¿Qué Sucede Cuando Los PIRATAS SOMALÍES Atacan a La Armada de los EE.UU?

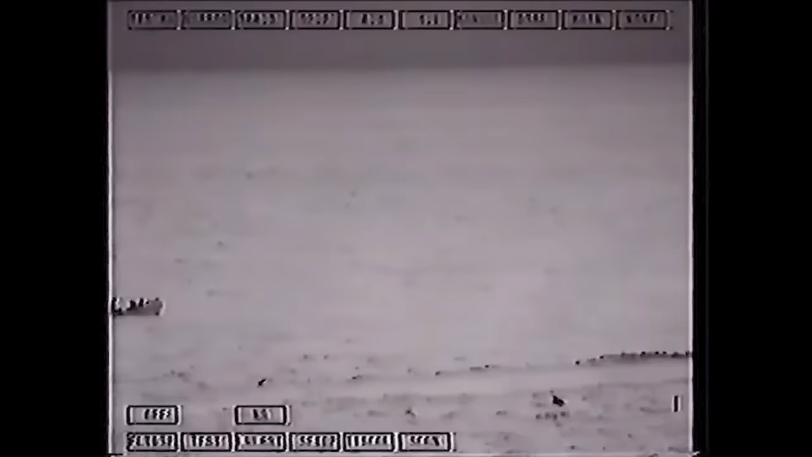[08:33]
Mientras patrullaban el vasto océano, una amenazante embarcación remolcando lanchas rápidas apareció en el horizonte.
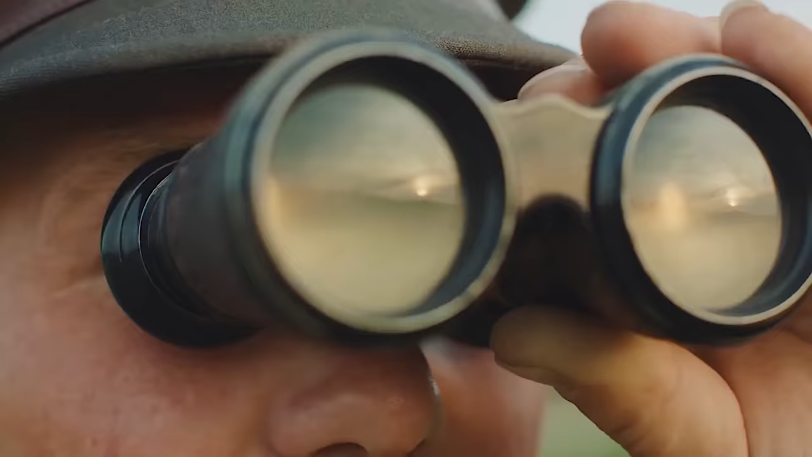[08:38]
Un equipo del USS González se aproximó para investigar y se encontró con piratas armados hasta los dientes,
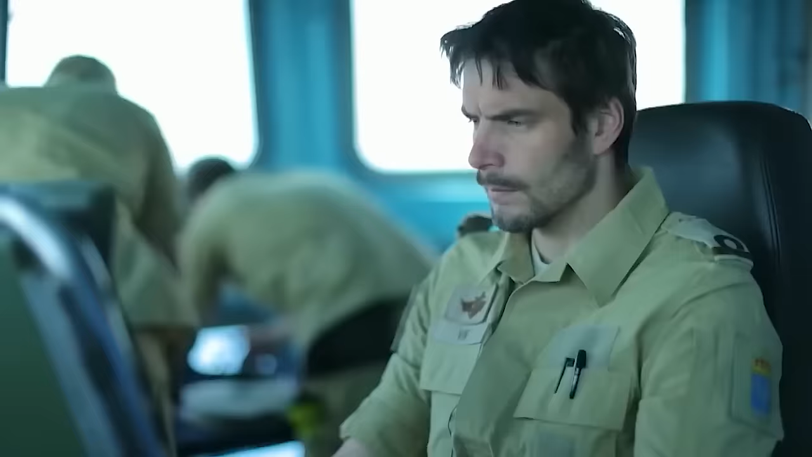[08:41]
portando lanzagranadas.
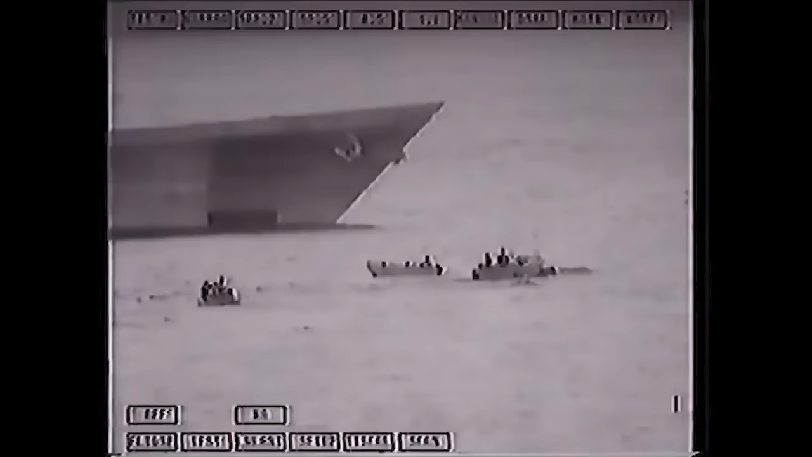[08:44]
De repente, los piratas atacaron al USS Cape St. George, causando daños leves.
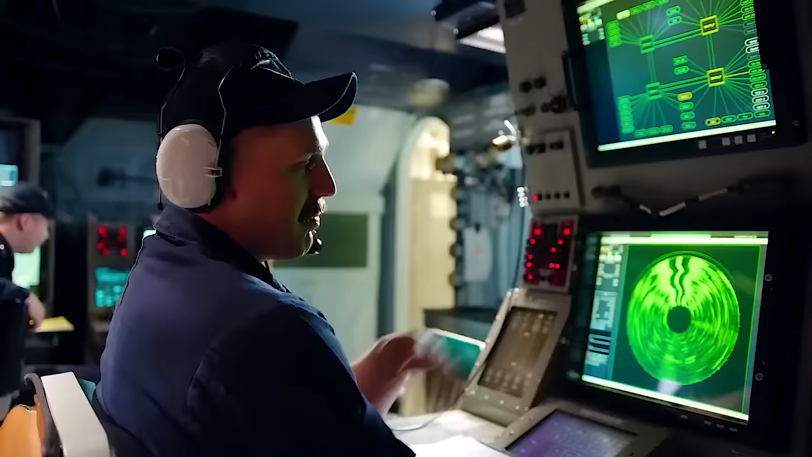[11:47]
Estos sistemas pueden detectar amenazas sumergidas, como buceadores piratas o vehículos submarinos.